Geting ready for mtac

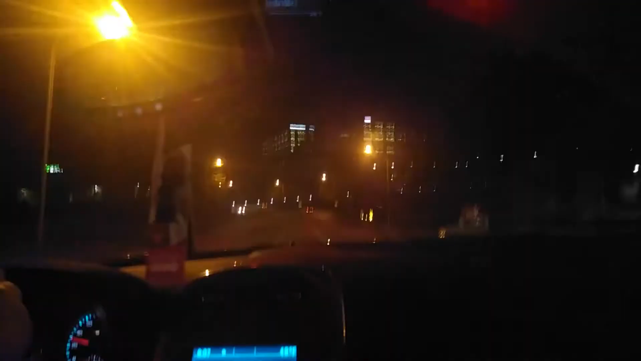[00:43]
All right, guys. Right coming up here is the hotel where we are at. If you remember this area, that's the lottery building for Tennessee Lottery. Right there is where we are at. We were at. We ain't getting that hotel this year. We're getting the hotel at the embassy.
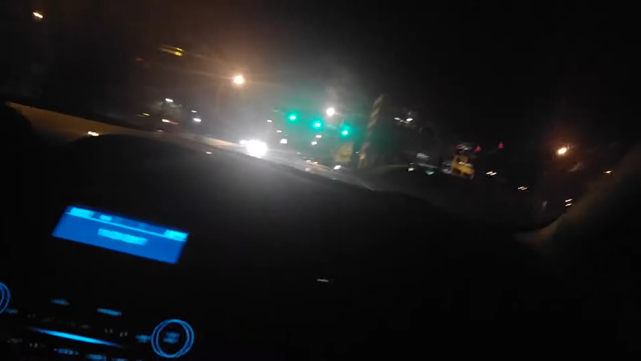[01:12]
That one song stuck in my head. Hey, look, the little pizza truck isn't there anymore. Yeah, wait, no, there it is. It's over there. They moved it. Wait, no, that's just a regular one. My bad.
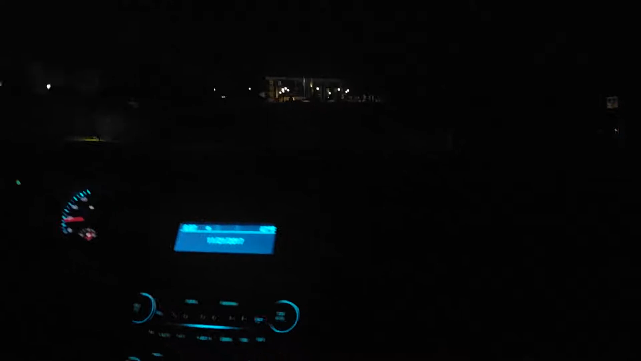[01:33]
It's gonna be a little dark, guys, but this is the road that we walk up to the convention.
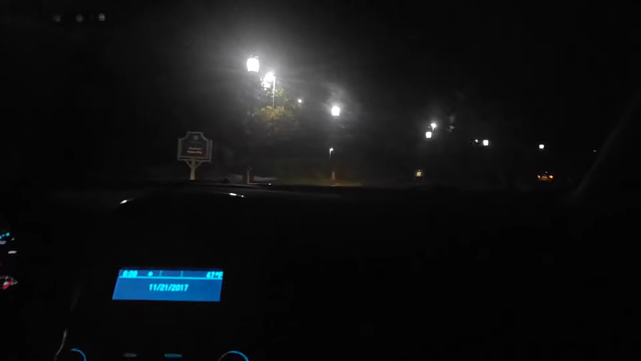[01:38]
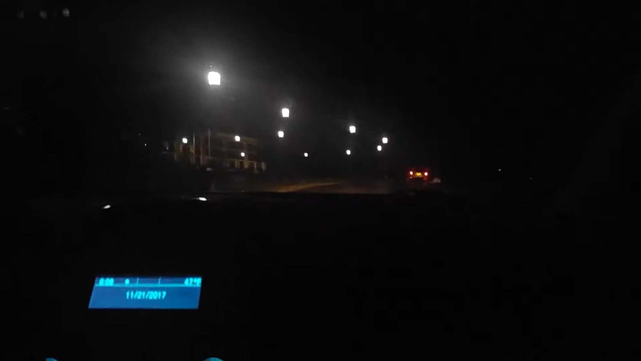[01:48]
There's where the main part of mtac's at.
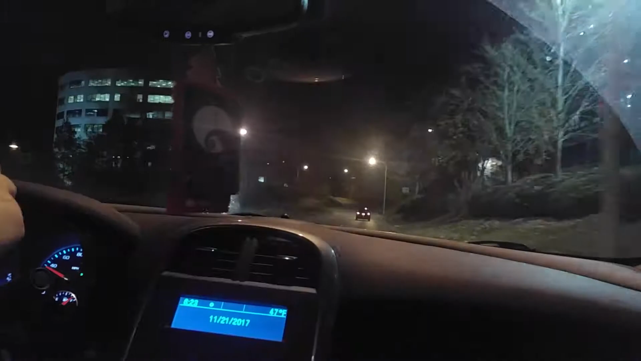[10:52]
don't be camera shy. This is the embassy.